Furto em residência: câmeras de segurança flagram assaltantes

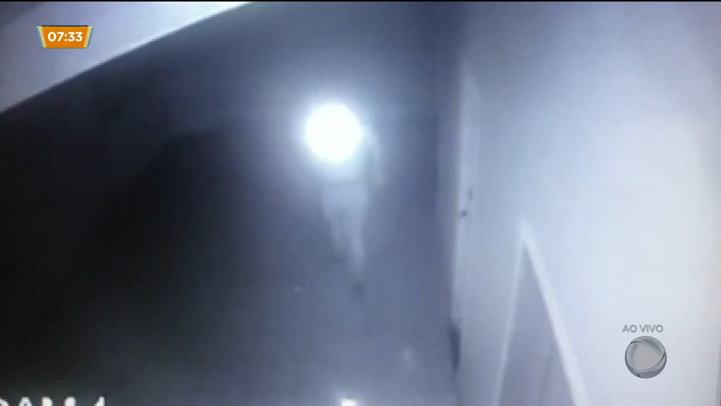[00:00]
Este homem que está com uma lanterna na mão é um ladrão.
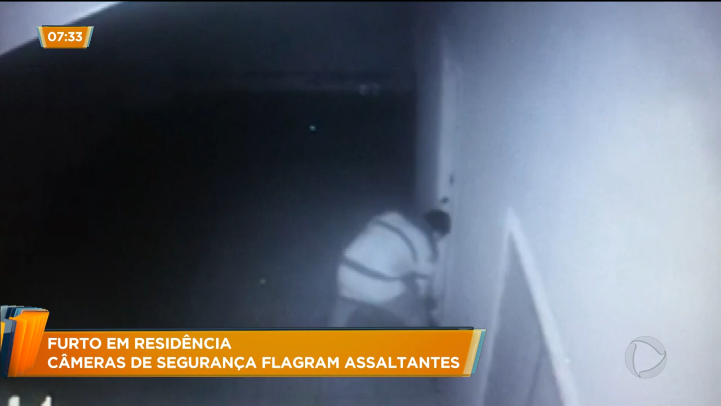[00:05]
Em poucos minutos, ele irá arrombar a porta de uma casa. Ele e o comparsa escondem o rosto e ligam até uma das luzes da casa.